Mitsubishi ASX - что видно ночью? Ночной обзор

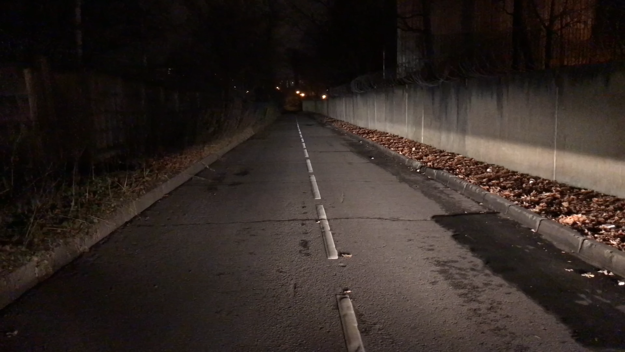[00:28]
ближние при туманке и для галогенок я считаю, что свет очень хороший Нет, он прям отличный Вот давайте так, потому что недавно Vesta у нас была на тесте ночном там был просто очень хороший свет Здесь
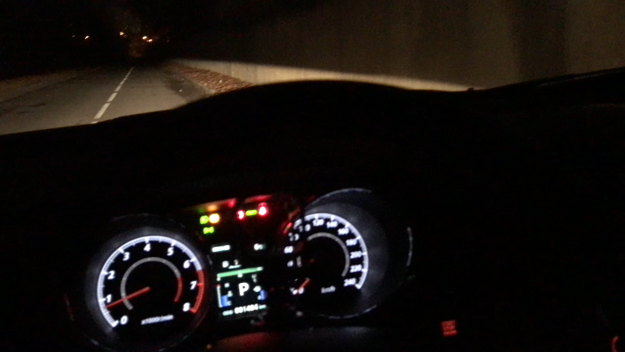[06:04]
что ну как-то совсем уж пресно а вот тут можно было как-то разнообразить ночную тему
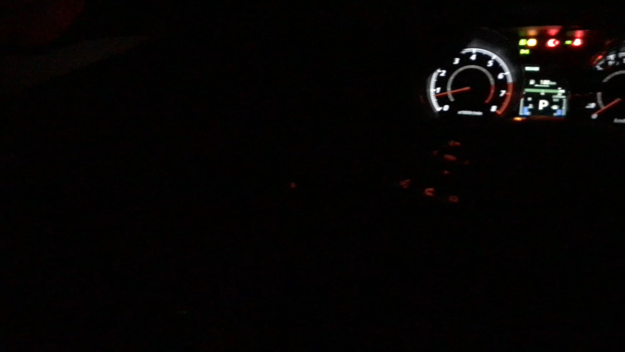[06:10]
ну хоть что-нибудь такое более-менее яркое как сейчас модно
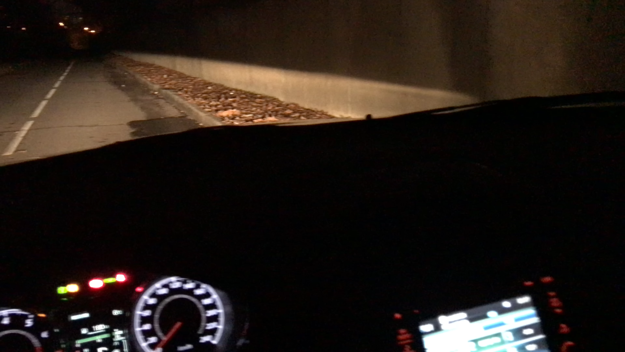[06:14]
но зато внешний свет хорошие это главное потому что бог с ними сушечками главное что вы все видите вас видят отлично на этом заканчиваем ночной обзор все посмотрели все оценили он для тех кто любит с эти еще часть все ли забываю есть